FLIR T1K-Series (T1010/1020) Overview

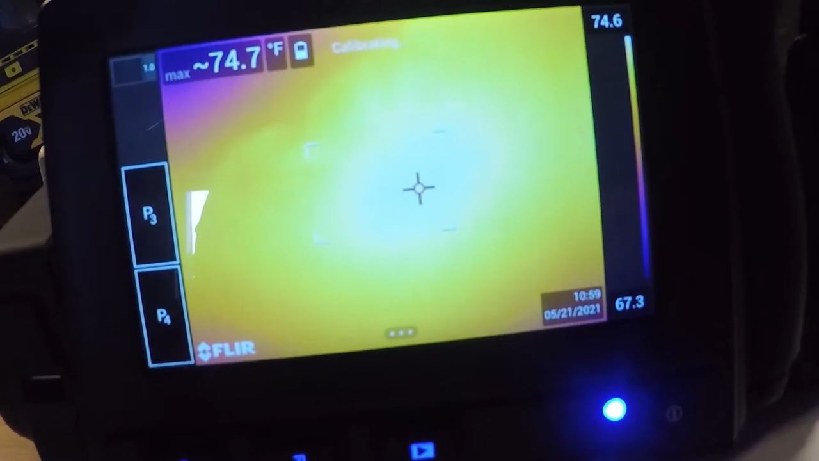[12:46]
On screen: max 74.7°F
So if you ever find yourself needing to do a nuke of the camera or an instantaneous calibration,
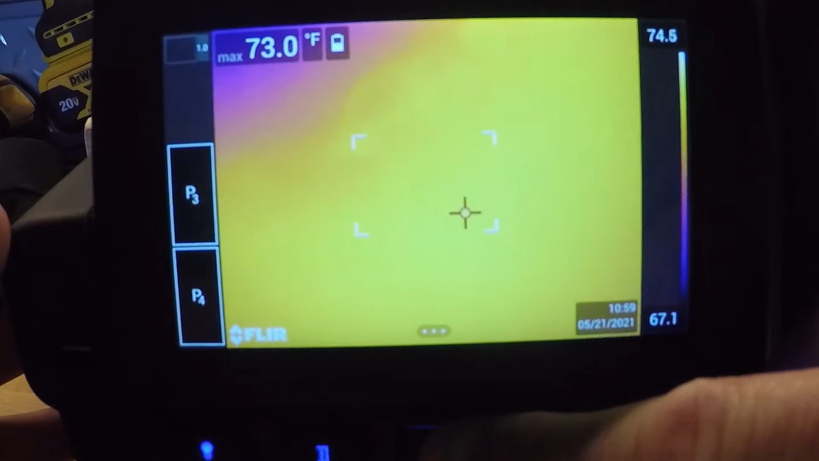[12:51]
On screen: max 73.0°F
if you hit the image folder down in the bottom center of the screen and you hold it down for longer than a second, it will instantaneously calibrate the camera.
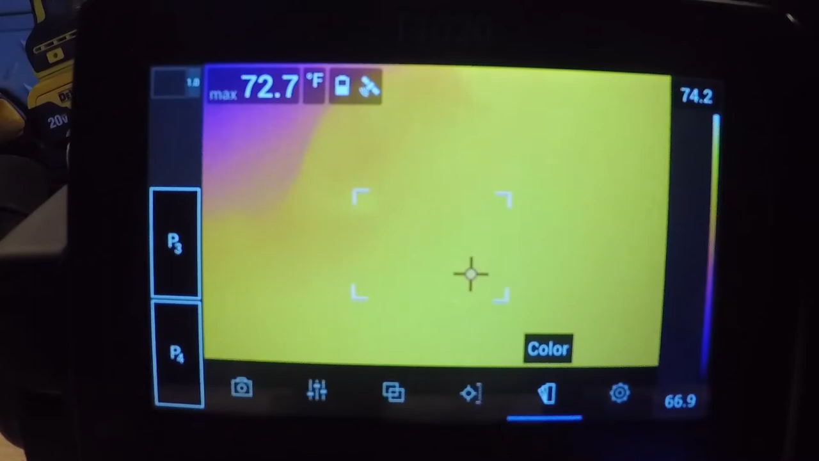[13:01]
On screen: max 72.7°F
Getting into our settings menu, the top menu will be our connections. That's going to be Wi-Fi and Bluetooth. Our Wi-Fi connection is for importing images to a phone or a tablet or even our PC.